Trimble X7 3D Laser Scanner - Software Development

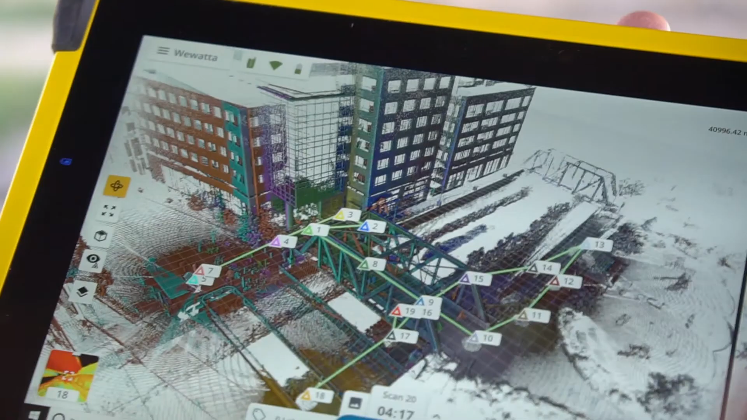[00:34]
building the two in unison, so that when the customer got this,
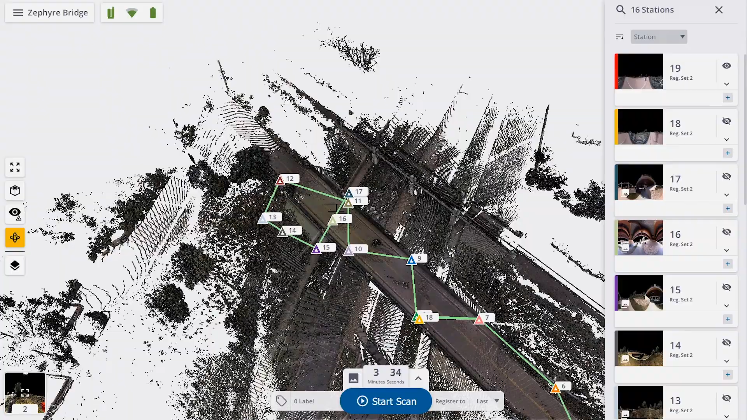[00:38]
it was very intuitive,